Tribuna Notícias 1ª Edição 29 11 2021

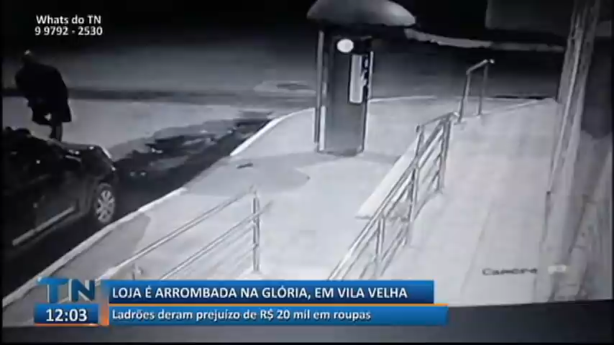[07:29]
Ele vai até a porta do estabelecimento, que é uma loja de roupas e acessórios femininos que fica na Glória, em Vila Velha. Ele força a fechadura da porta de vidro com algum tipo de instrumento.
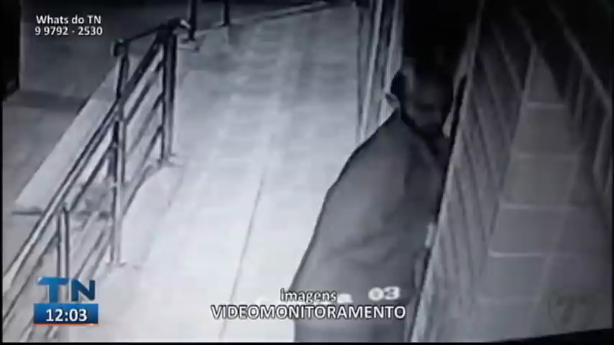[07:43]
Ele tenta de novo, força mais até conseguir.
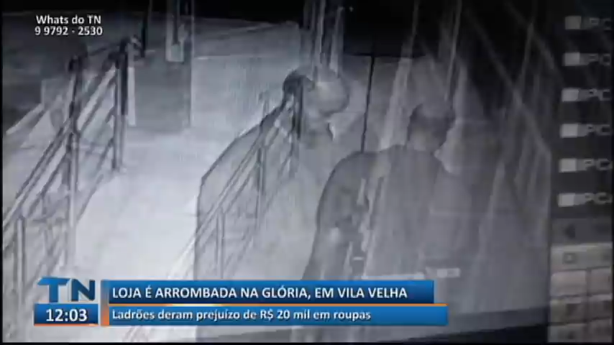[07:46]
Depois, os dois criminosos se afastam e continuam disfarçando.